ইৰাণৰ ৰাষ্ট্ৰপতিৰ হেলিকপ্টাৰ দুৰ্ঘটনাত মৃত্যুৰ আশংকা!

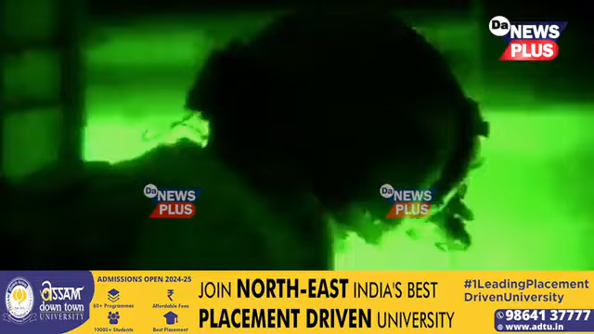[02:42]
যেহেতুকে উদ্ধারকারী দলে জোরদার অভিযান অব্যাহত আছে, নিশার ভাগত দৃশ্য আমি আপনার জানাইছো যেহেতুকে ঘন কুঁয়লির দুর্ঘটনায় পতিত হয়েছিল সেইখান হেলিকপ্টার।
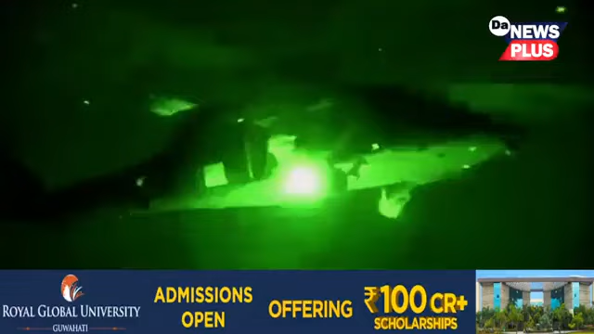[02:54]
আর স্যাটেলাইট মেপিং ড্রোনের সহায়ত উদ্ধার অভিযান অব্যাহত রাখিছে উদ্ধারকারী দলে, বর্তমানে উদ্ধার অভিযান অব্যাহত রাখিছে।